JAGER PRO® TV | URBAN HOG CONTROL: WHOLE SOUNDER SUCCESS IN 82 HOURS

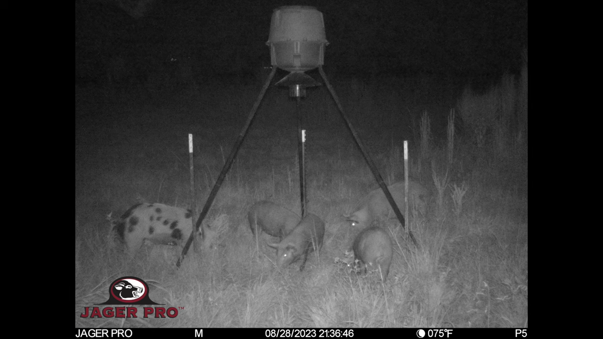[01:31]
First pigs arrive 11 hours later and fed for an hour from 21.30 until 22.30. Looks like a poland china boar, a red sow, and three red pigs.
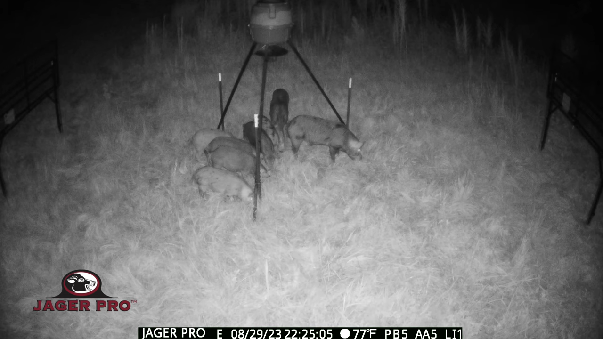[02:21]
It looks like the same red sow as last night, but now there are six sub-adult pigs the same size, which are probably her last litter. The other newcomer is a big red spotted boar, to round out the eighth pig in this group.
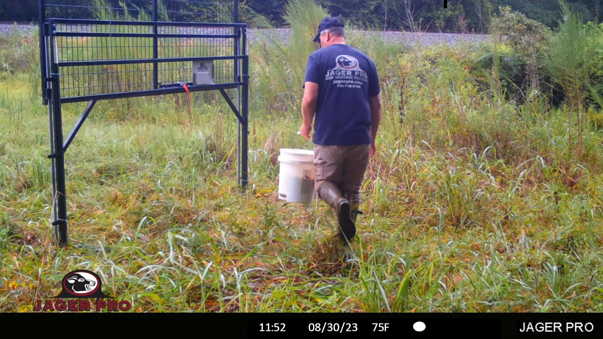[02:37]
I bait the gate thresholds again at lunchtime, after the rain slows down to a drizzle.
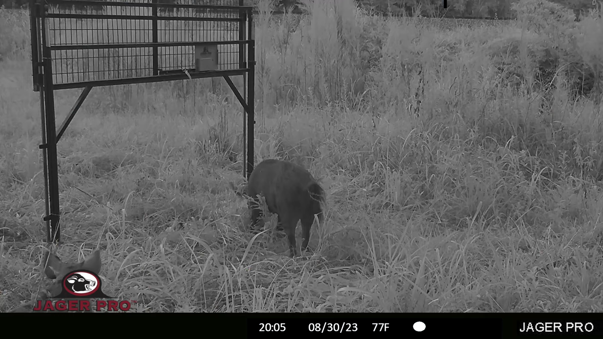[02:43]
Sounder arrives from the wood line, the right gate, at 20.05, which is only five minutes after the feeder spins.
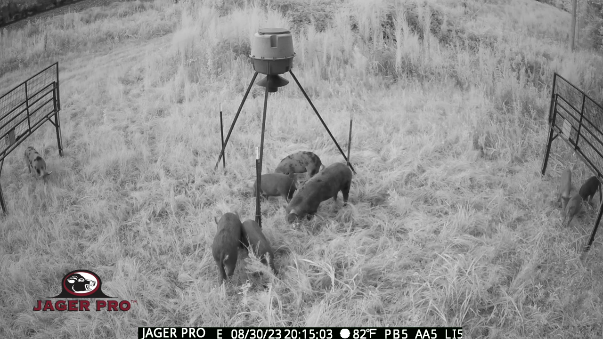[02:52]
This is the first time all nine pigs have fed together, so it is important to observe their behavior. The big red spotted boar, whose nickname is now Spot, takes a swipe at the red sow when she gets too close to his food.
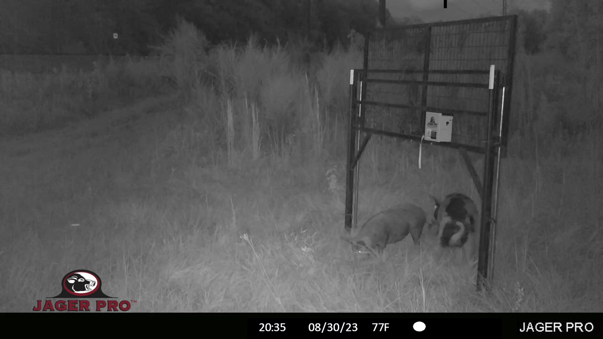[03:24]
Watch P.C.'s behavior with this young gilt. She appears to be coming into estrus, and P.C. is waiting for an opportunity to breed her. Spot takes notice and intervenes, which causes P.C. to walk away. A sow or gild in heat, or one coming into estrus, usually makes for a more difficult whole sounder capture, because it elevates the testosterone level of every boar in the area.
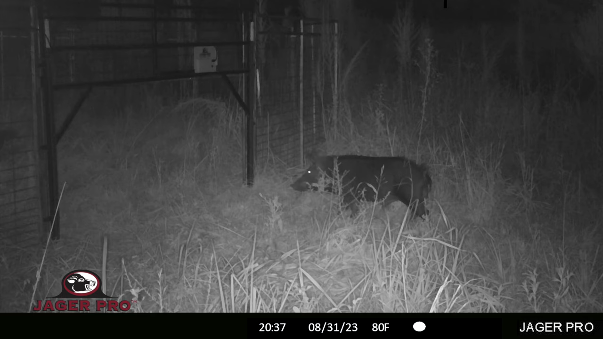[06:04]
Everyone is feeding contently three minutes later. I just need the black boar on the right to take one more step forward. Thank you.